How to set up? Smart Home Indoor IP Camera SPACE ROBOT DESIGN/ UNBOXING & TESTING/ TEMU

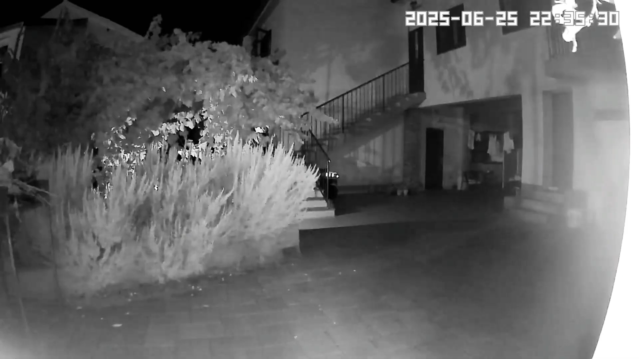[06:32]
Thanks. Well, in my opinion, day and night videos are really clear. The camera really works well and the application is a friendly user.